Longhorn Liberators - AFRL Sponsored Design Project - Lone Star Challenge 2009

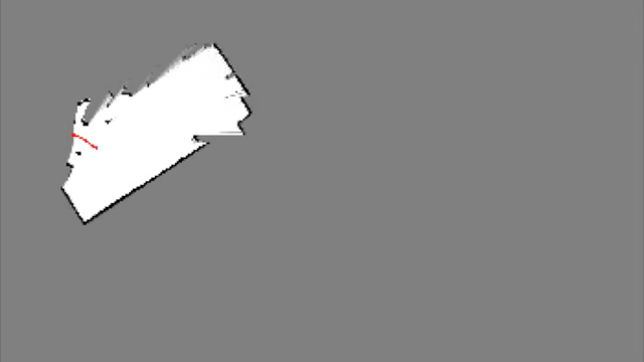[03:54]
It uses a laser beam to determine the distance to objects. These distances, along with the cumulative position of the robot,
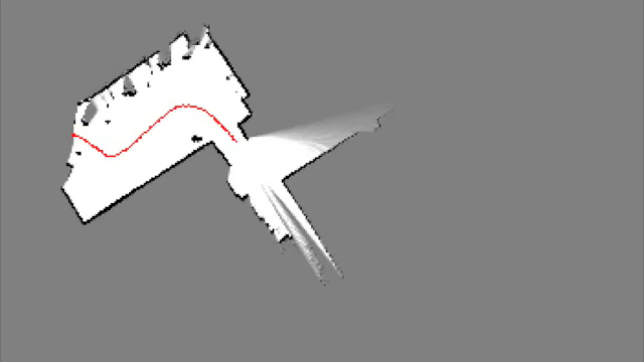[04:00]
are sent to the simultaneous localization and mapping algorithm, also known as SLAM.
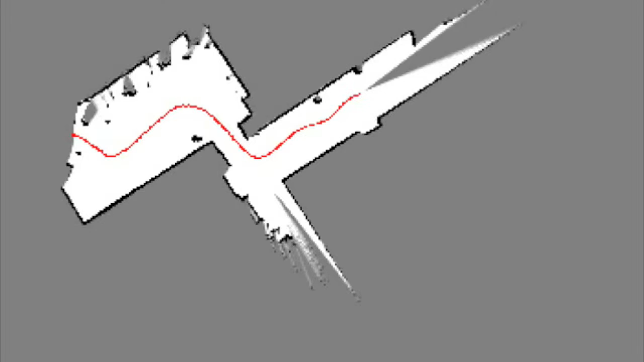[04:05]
An EPC-1000 is being used as the operator station.